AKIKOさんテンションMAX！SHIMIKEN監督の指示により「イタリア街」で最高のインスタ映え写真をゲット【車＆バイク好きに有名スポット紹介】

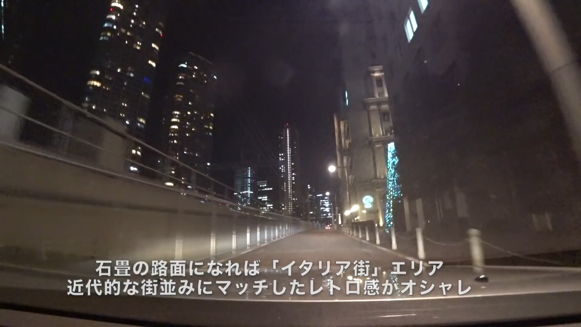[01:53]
ちょうど新幹線が走ってるのが見えます。 JR の前を通過します。 石畳みですね、 うん、 ヨーロッパ、 そう、ヨーロッパテイストの、さすがイタリア街ですからね。 はい、着いた、着いた、着いた。 ここですね、はい、あ、もうね、バイク好きの方とかもうイタリアから来てますね。
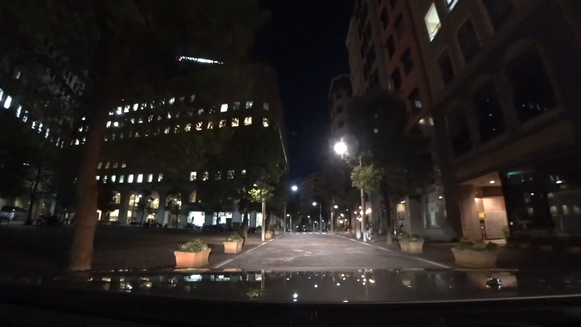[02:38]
ハヤテ君あそこのお店の前で撮ってましたよね。 そうです、そこのお店の前で撮りました。 あ、もうこれはね、やっぱりバイク好きの方もいっぱい来るんですね。もう写真撮ってますもんね、バイク好きの方が。 めっちゃ多 い。写真撮ってますね。